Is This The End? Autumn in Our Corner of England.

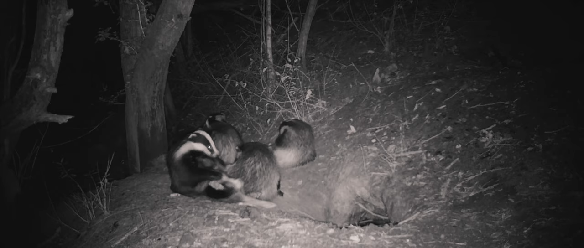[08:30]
And as the last light fades, a badger family is above ground, gathered in an ecstasy of scratching. Soon, they are joined by another family.
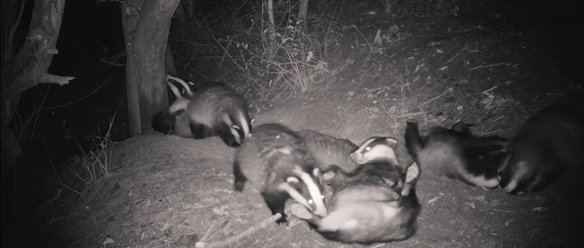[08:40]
The young are playful, but an old and tired sow badger sleeps amongst the chaos.
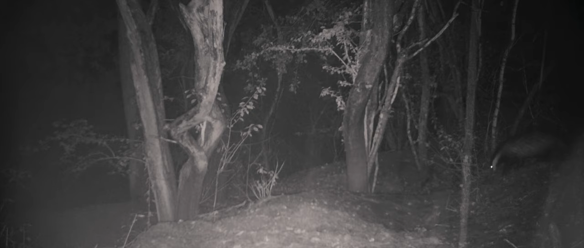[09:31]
I am insulated from the torrent that rattles through the night. Just yards away, as I sleep, a badger endures the downpour.